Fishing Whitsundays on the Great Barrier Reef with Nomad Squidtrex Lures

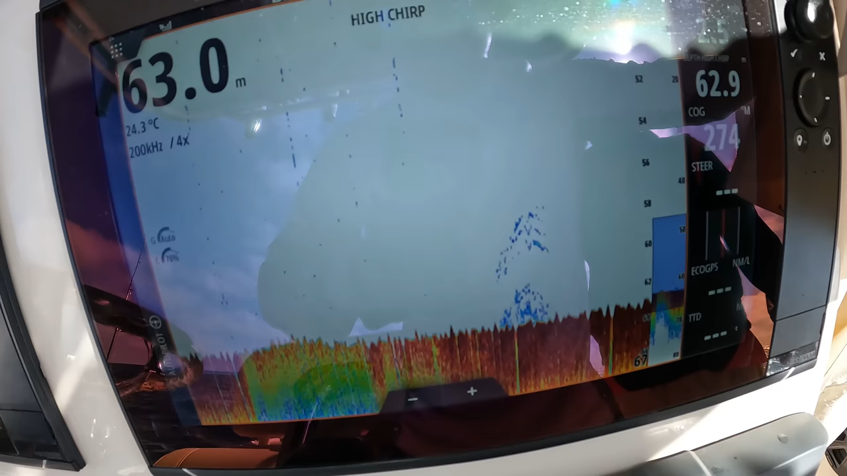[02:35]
On screen: water 24.3°C
Alright, there we go, just a couple little blips,
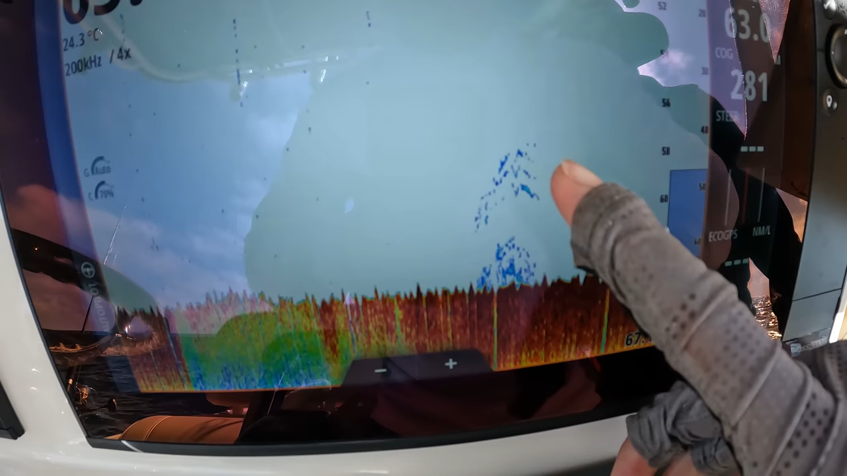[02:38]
On screen: water 24.3°C
there's probably three fish just sitting above, 58 metres there,
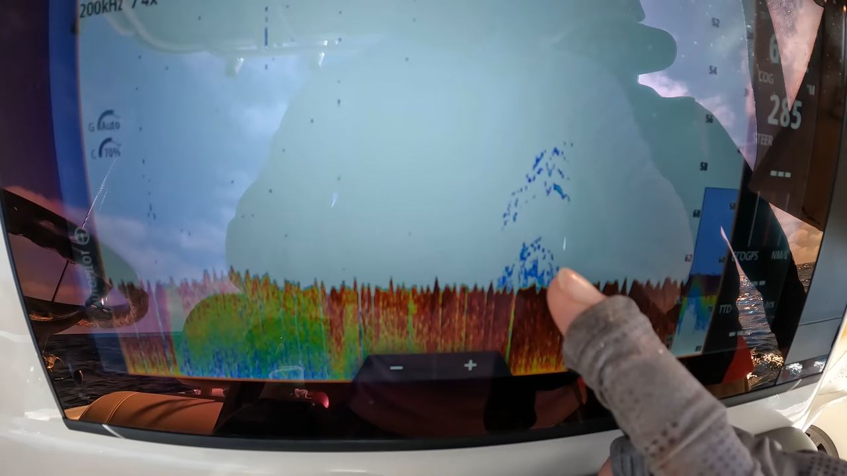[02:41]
and there's a couple of fish just hugging really tight, so not a lot of structure, going to have to be pretty accurate with this drop,
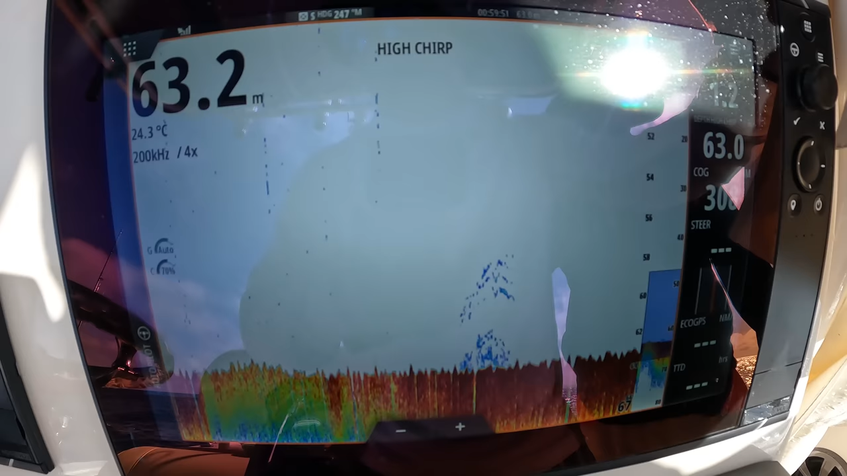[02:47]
On screen: depth 63.2 m, water 24.3°C
so I'll try and line it up and keep the engine on in reverse, and see if we can sit right on top of it.